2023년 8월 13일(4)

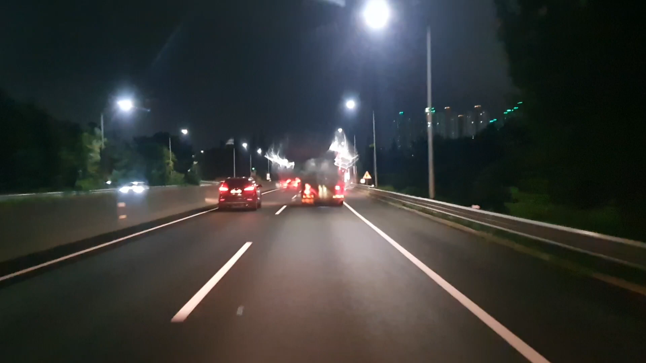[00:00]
창하이 씨를 지나갑니다. 아주바 1km 110km 시속 160 과속단속 하는데나 맥심 없어.